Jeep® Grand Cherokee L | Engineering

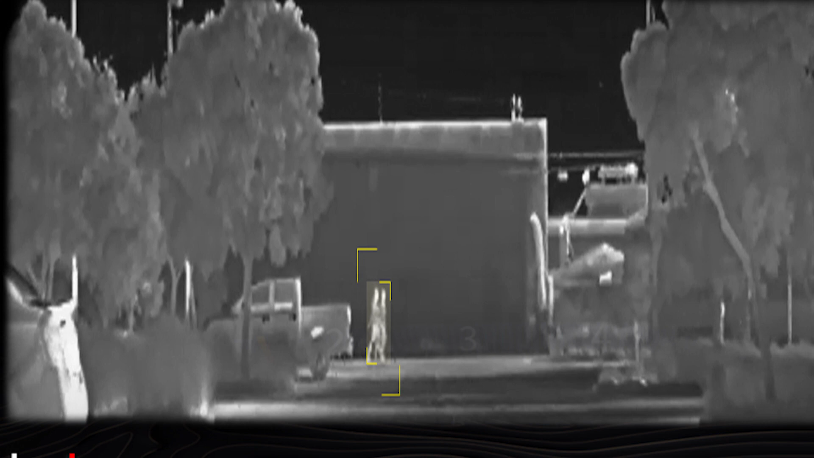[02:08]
it will basically put a yellow box around you. Music